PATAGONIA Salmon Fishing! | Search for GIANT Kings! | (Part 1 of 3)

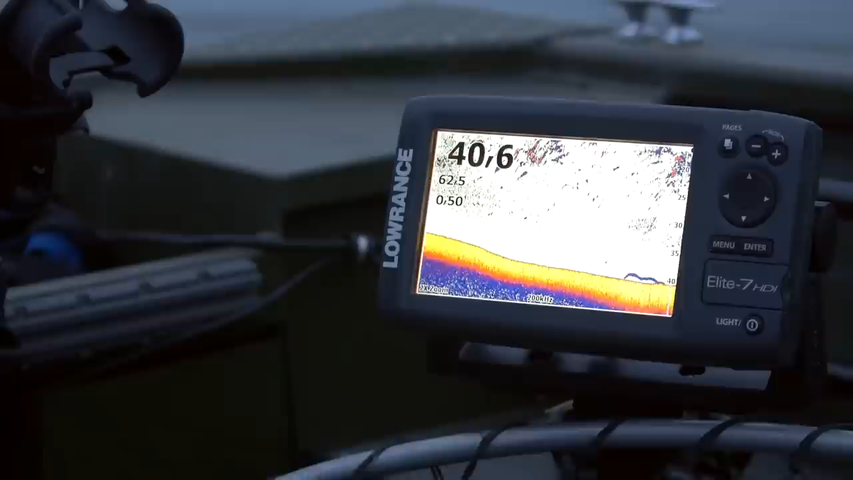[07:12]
So what I think what we might do is just kind of come back here, find that soft edge and just kind of graph through there.
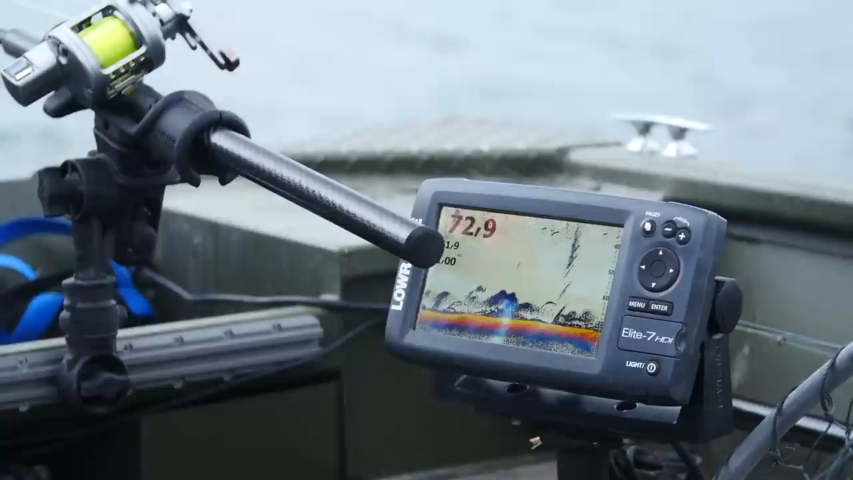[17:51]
Man, there's just, we're on them. We're marking a lot of salmon right now, a lot.